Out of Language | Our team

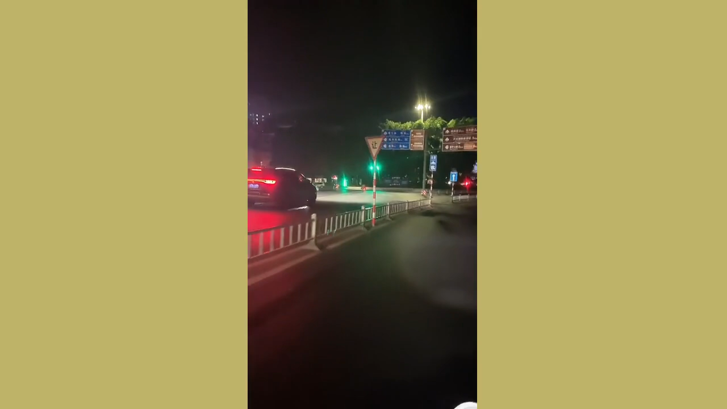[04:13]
我要是那啥左面下去就是江边夜市了你们过来的话就过完桥然后这边绕一下就可以了然后去泰国发展呀
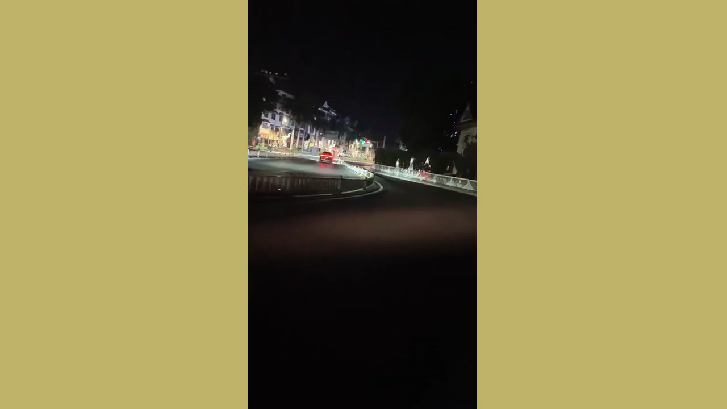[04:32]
你们给我点点赞吧都没人给我点赞
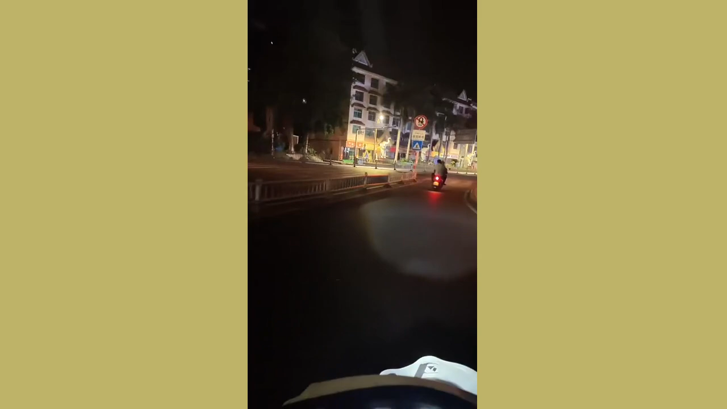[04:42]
哎呀红灯了绿灯了可以走这个人形倒是绿灯